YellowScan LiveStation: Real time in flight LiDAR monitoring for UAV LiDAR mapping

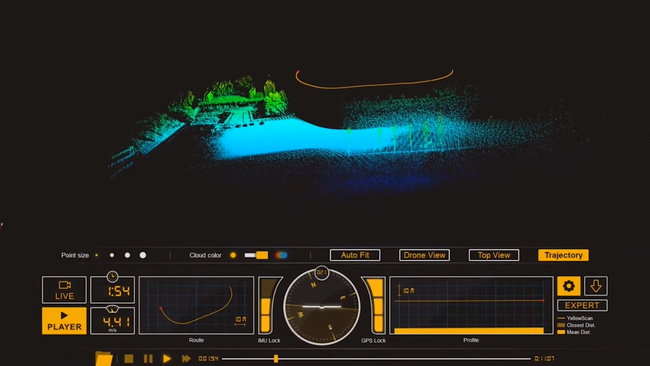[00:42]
You have different features to actually enhance the visualization of this point cloud.
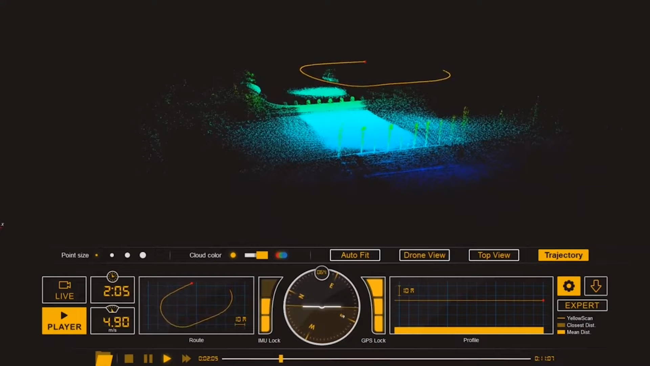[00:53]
You can change point size, change colorizations. You have some views that have been recorded that enables you to change
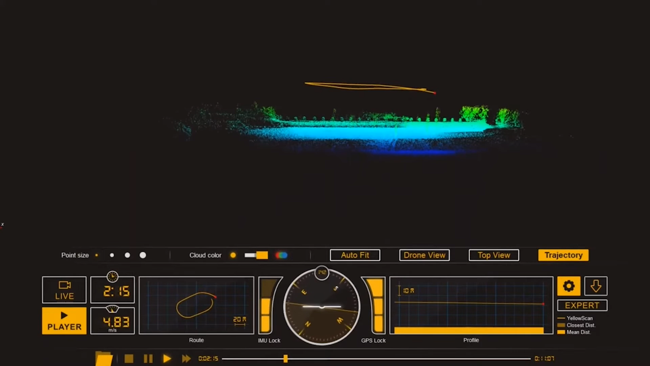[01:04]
quickly from a profile view to a top view or others. And below that main window and visualization, 3D visualization window,
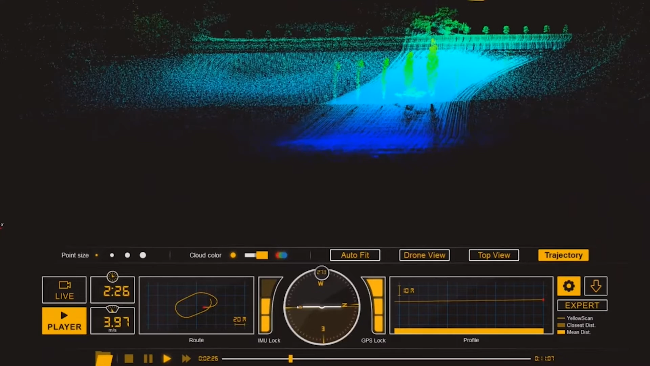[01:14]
you can access to more accurate parameters of the flight.
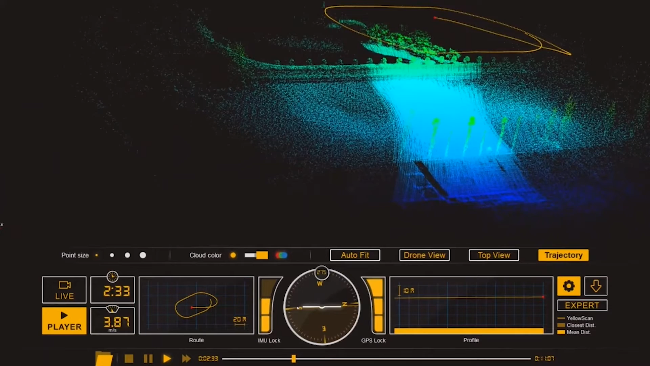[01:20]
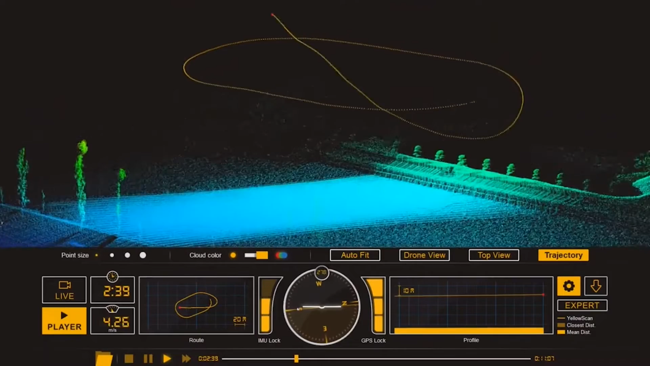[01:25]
So this provides you with information about the current trajectory of the LIDAR which
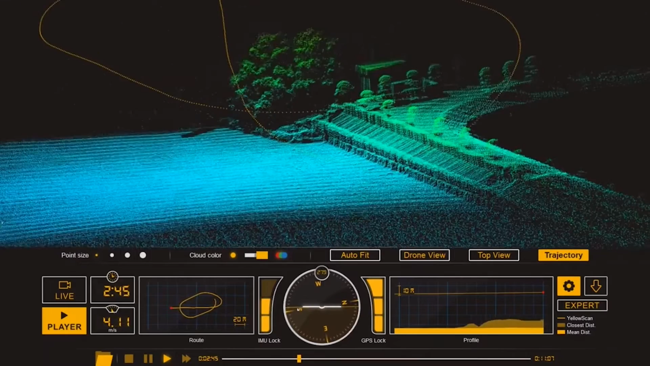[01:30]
is a direct relation with the trajectory of the drone. So you can have some information about flight time, about speed of your vector. It gives you a map interface in plan view of the actual itinerary of your LIDAR. So that you can check if it actually goes according to the flight plan that you anticipated. It gives you some information about your IMU which is activated or initialized or not.
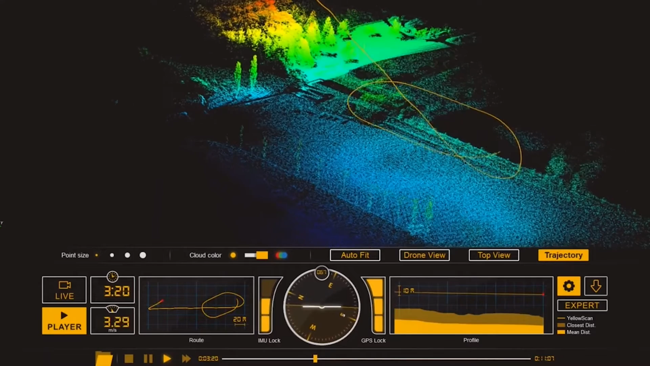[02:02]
GPS coverage. And gives you some information on heading and how the drone behaves.
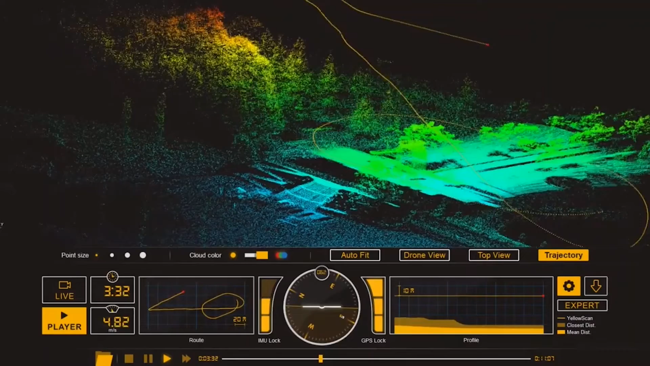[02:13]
You can also access a profile view of the
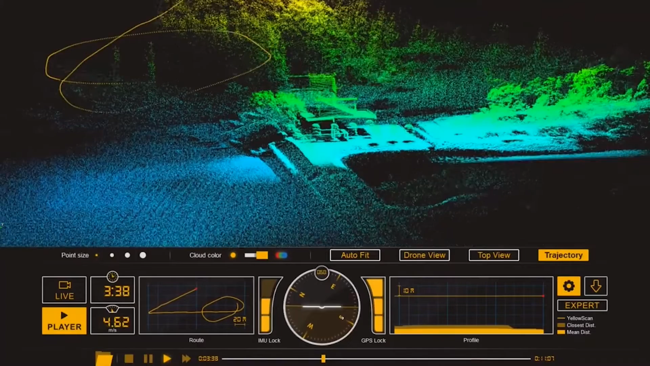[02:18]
LIDAR which will generate some information,
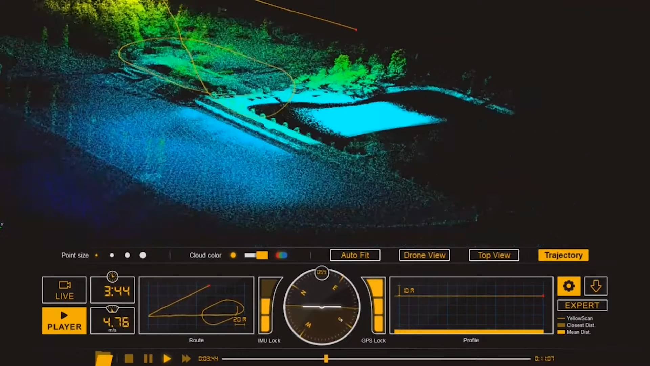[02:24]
altitude information on the vertical profile that you're actually flying above.
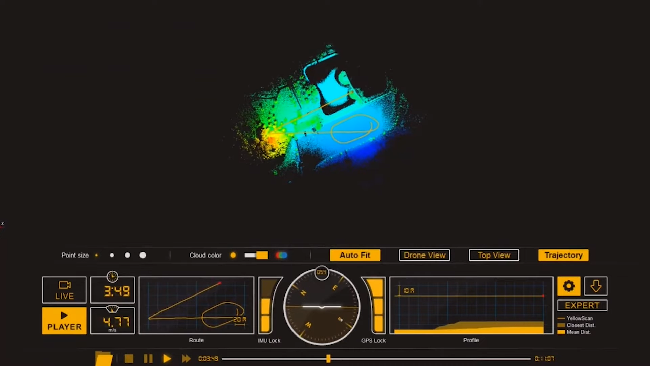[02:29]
So it gives you first echo return altitude.
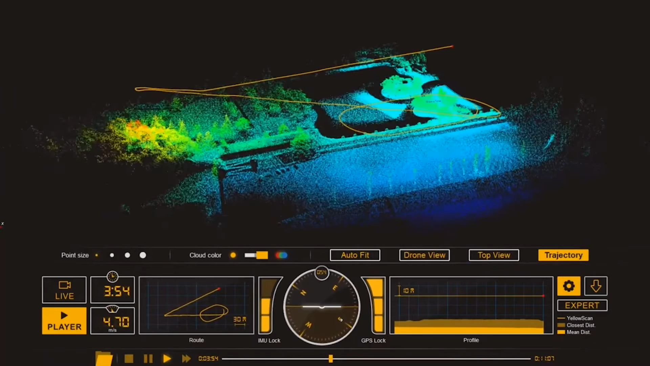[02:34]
So which gives you some idea of, for example, you're over vegetation.
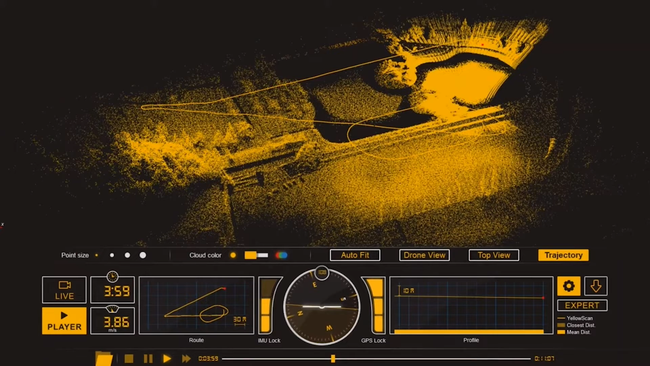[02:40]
This will give you an idea of height of trees and ground level as well.
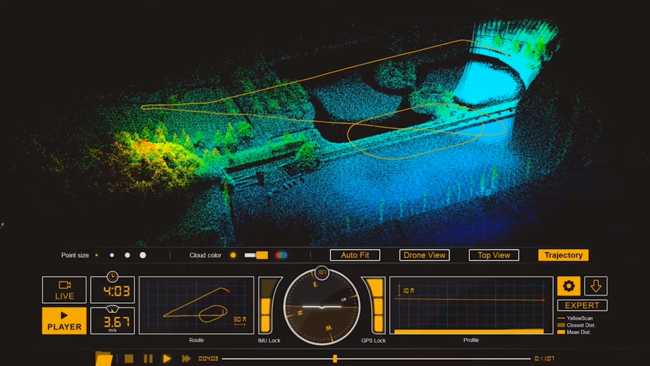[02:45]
So this is really a sort of support information for the pilot,
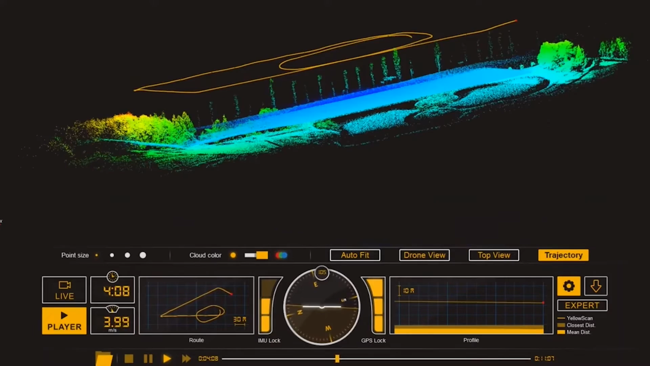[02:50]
for example, if you're in safe control of your drone or if you need to do some changes on the flight plan.
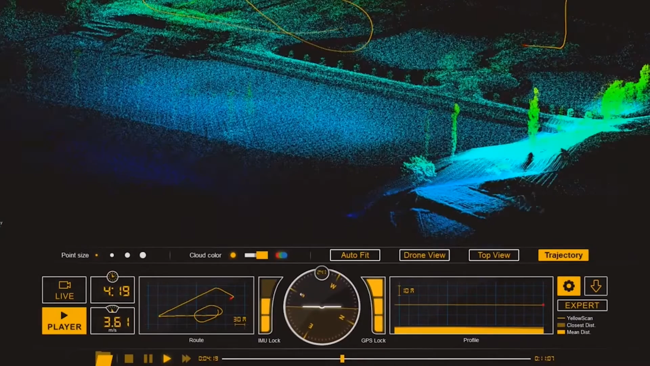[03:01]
Then you have also a sort of more different views, expert control, and this enables you to actually access digital parameters of the different flying parameters, basically. So at the moment we're not executing a mission, so we're actually replaying a mission that we flew before.
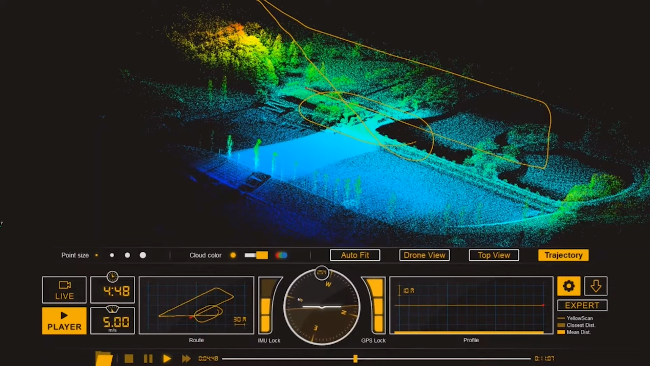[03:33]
So we're in the player mode, but while you're actually flying your mission, you can just access the live mode which will then stream your data of your drone as you fly.
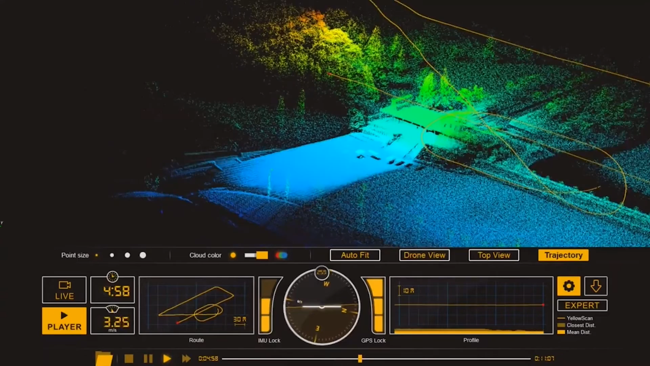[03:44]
So this provides you with a way to actually have a direct perception of is your data correctly acquired,
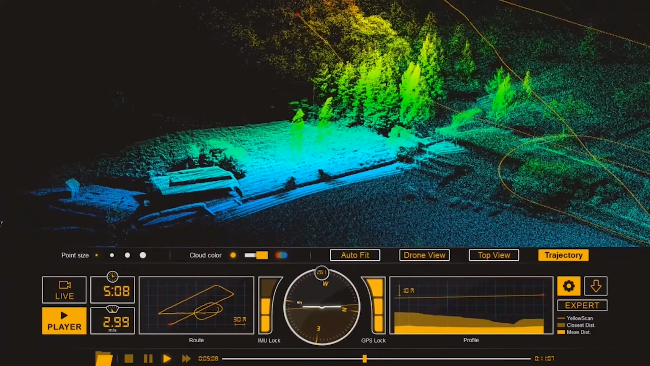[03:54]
is it in the format that you want, are the features that you are looking at being captured or not. And if you need to actually re-plan your flight at some stage or not. So it improves efficiency of operations, it improves the quality of the data if you need to re-run another flight or not.